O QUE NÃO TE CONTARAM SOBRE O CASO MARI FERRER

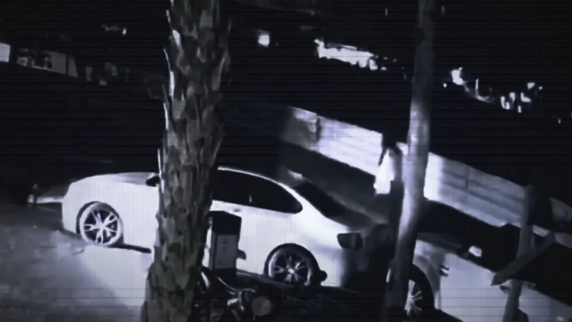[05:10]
A Mariana então vai andando até o 300, que fica a cerca de 800 metros de distância do Café de la Musique. E no meio do trajeto, ela vai digitando no celular falando com os amigos dela. Nessas mensagens, ela fala pros amigos que eles deixaram ela sozinha, que abandonaram ela.